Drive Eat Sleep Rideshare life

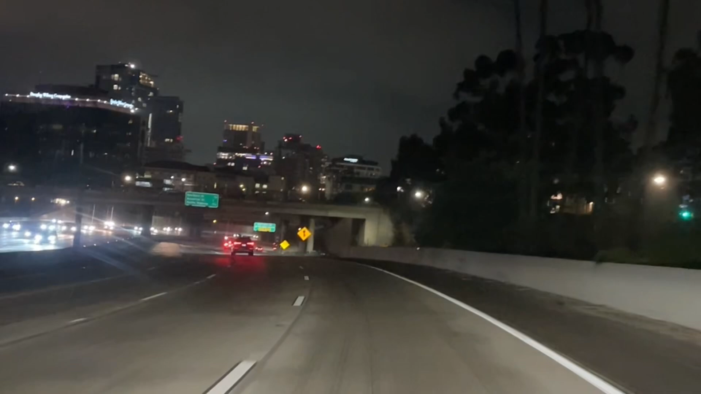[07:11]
Alright, we're coming closer to the exit. I'm gonna turn right here where it says Hawthorne Street,